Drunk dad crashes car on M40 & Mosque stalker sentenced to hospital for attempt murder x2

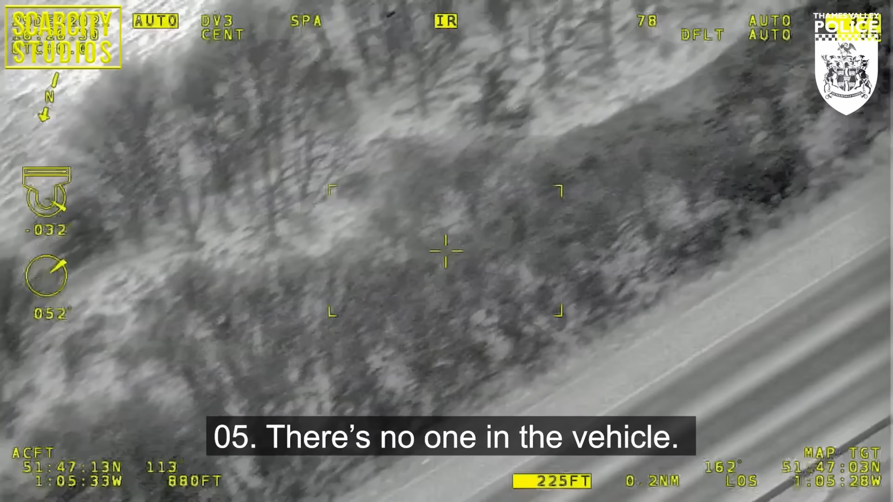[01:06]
The car then hit the central reservation in Shabbington and lost control and a tyre came off.
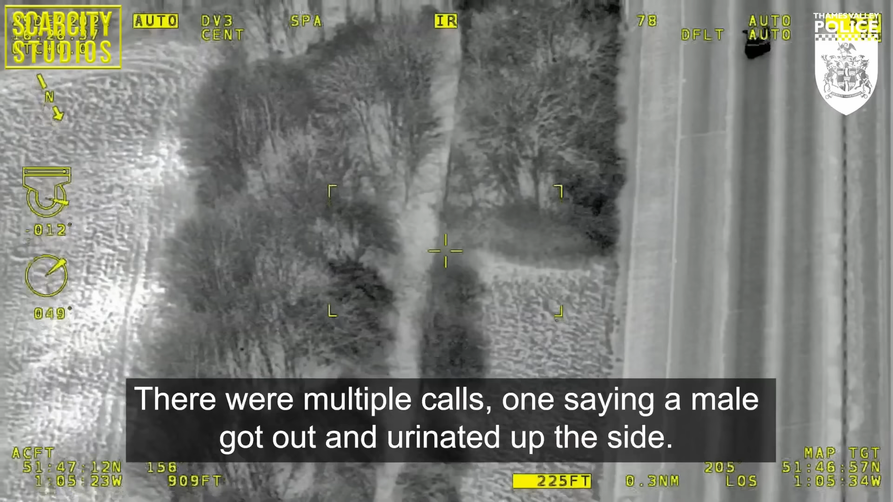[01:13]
Fortunately nobody was injured and Connors got out of the car and urinated up the side of the carriageway.
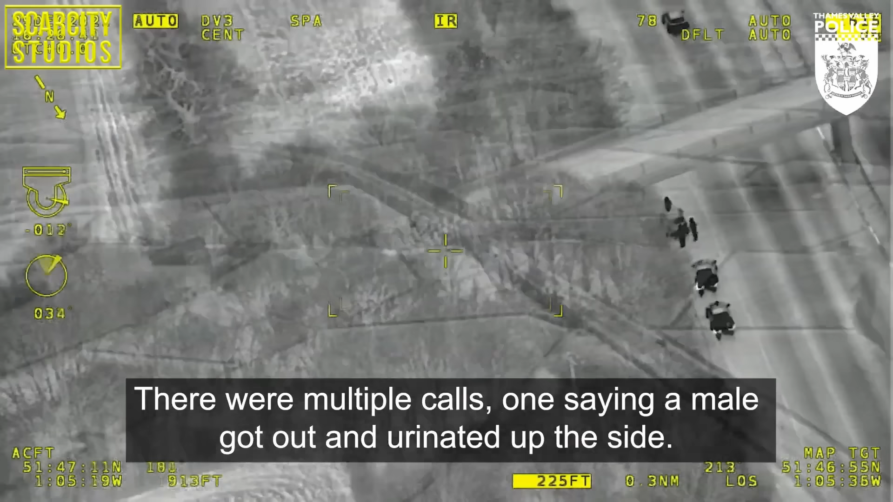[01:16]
It was then reported that a child was seen running up the embankment
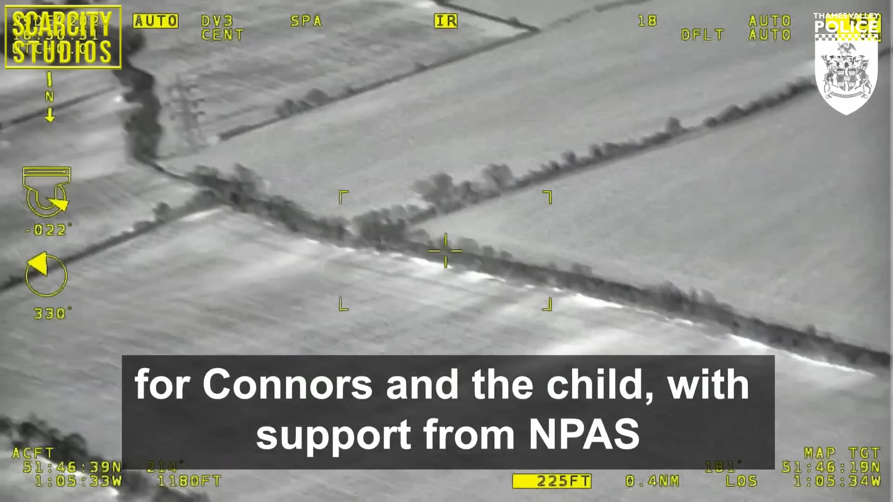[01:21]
trying to get out of danger and the police tried to search for Connors and the child and they used the National Air Ambulance to support them.
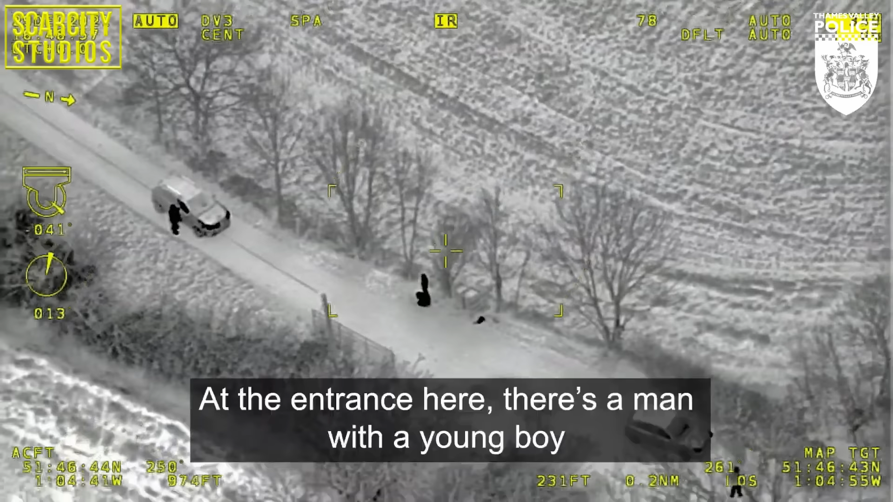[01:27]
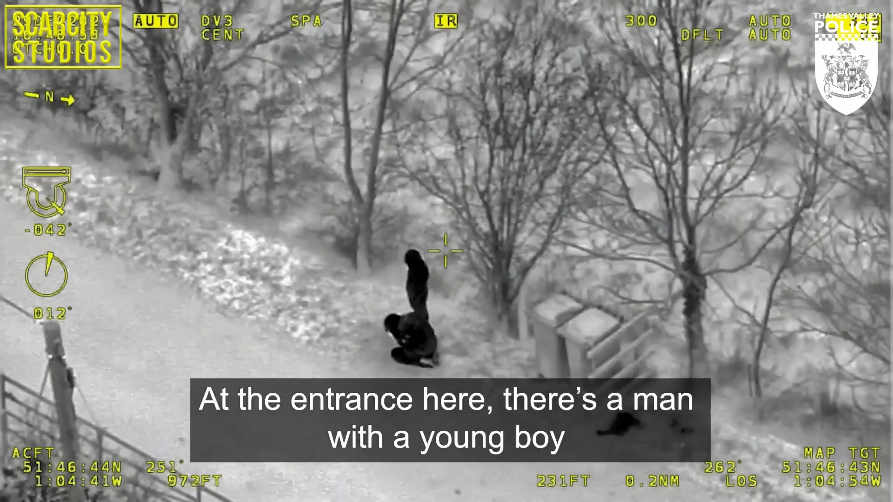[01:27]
Moments later Connors was found throwing up and they rescued the child and put him into safety.
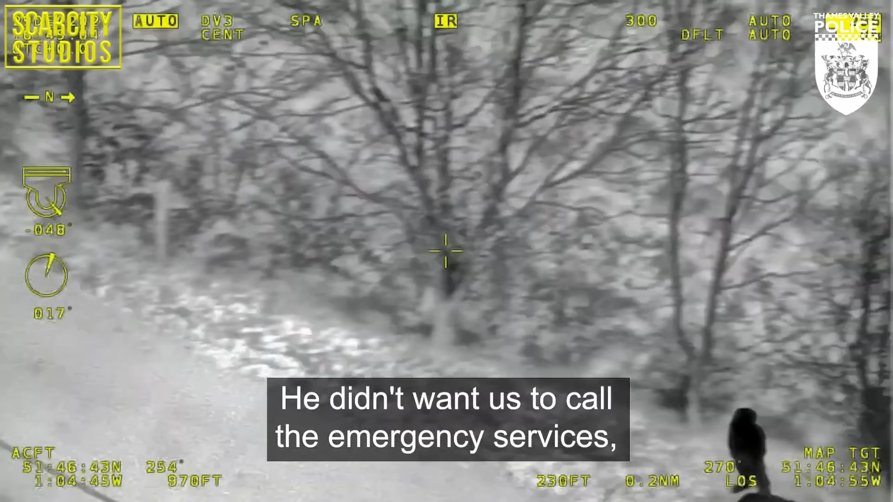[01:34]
This story definitely goes to show the dangers that are posed when you drink and drive and also putting other people's lives at risk when